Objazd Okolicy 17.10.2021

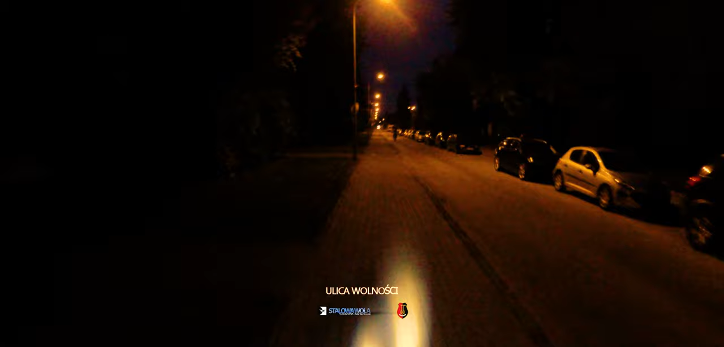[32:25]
Jesteśmy na ulicy Wolności. I tu skręcimy sobie w lewo. Przebijemy się na Staszica.
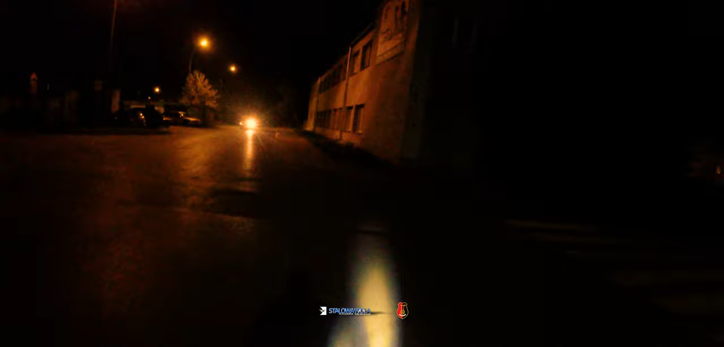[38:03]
Ulica Działkowa. No gdzieżby indziej jechać jak nie na Błoniach.